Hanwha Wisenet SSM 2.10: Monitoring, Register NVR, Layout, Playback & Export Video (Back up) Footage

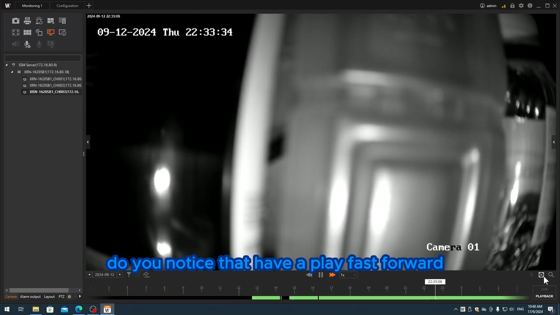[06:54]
have a play fast forward you're able to fast forward 128 okay so over here they have a up up over here they have an export button so you click click this export button so click this export video